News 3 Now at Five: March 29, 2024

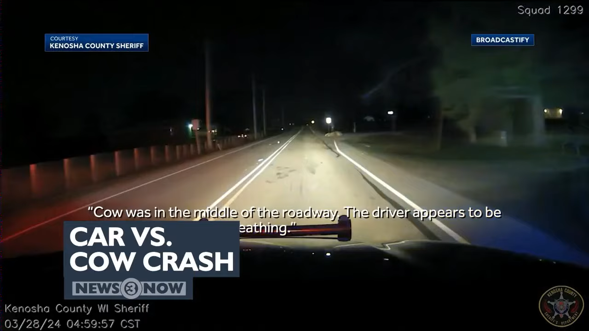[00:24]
And we're following the aftermath of a deadly crash involving a car versus a cow. How local community members are reacting.